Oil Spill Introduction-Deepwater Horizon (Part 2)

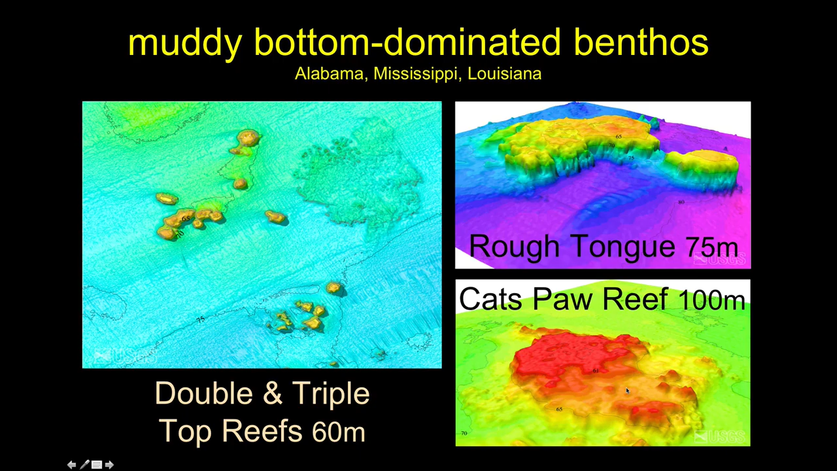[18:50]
we probably wouldn't call them reefs here these are very low relief structures very far off the bottom generally not rocky so here's another video we're